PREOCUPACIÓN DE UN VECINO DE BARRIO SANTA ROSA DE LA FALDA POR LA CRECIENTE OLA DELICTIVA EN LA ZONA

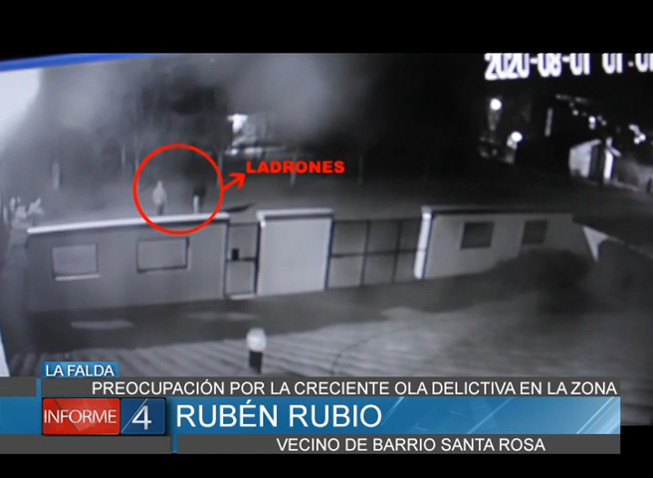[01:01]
Mis vecinos de enfrente, sí, ellos sufrieron efectivamente el robo, estando ellos en su casa dentro. Pero intentaron también la tuya, probaron, digamos. Sí. Pero creo que se dieron cuenta que había cámaras grabando y desistieron, creo yo. No sé si volverán en unos días. Lo que estoy diciendo ahora, capaz que en una semana me desdigo yo mismo. Rubén, ¿y tus cámaras pueden registrar el hecho del vecino?